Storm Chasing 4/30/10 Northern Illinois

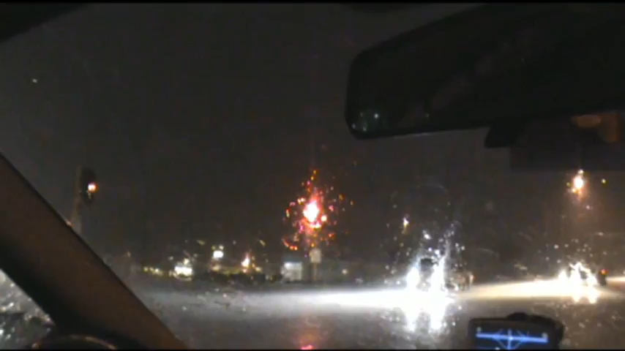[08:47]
What was open? It was always like shit open. Look at that loud. Green! Green! Red! Oh my god.